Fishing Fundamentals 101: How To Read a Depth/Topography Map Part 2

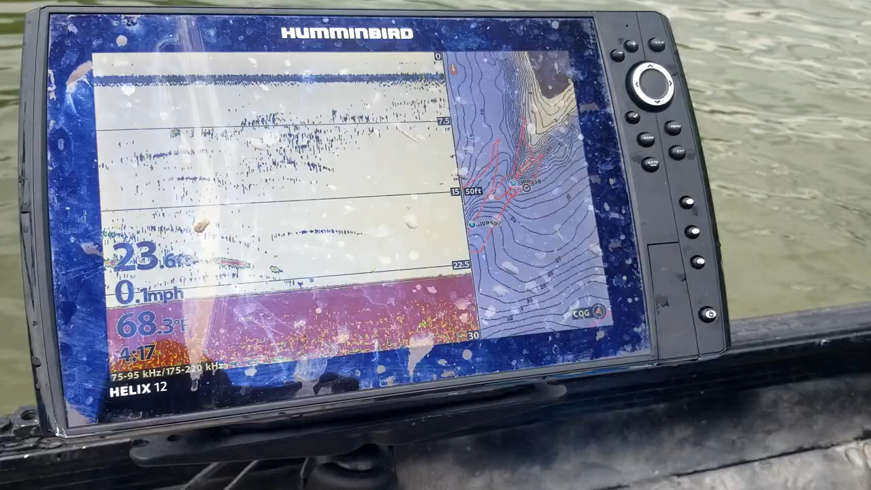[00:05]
On screen: depth 23.6 ft, water 68.3°F, speed 0.1 mph
but what we're fishing here the type of structure is an island right here with
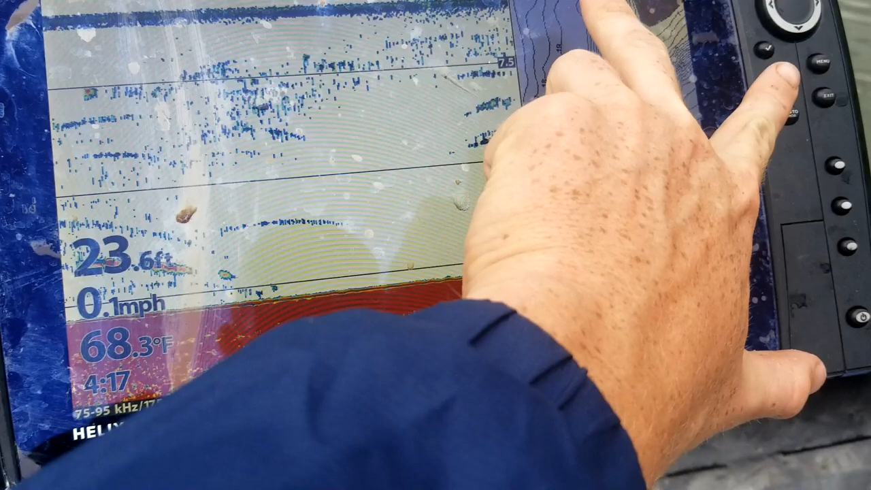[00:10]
On screen: depth 23.6 ft, water 68.3°F, speed 0.1 mph
two portions of the channel that meet right there and we're positioned right at the tip of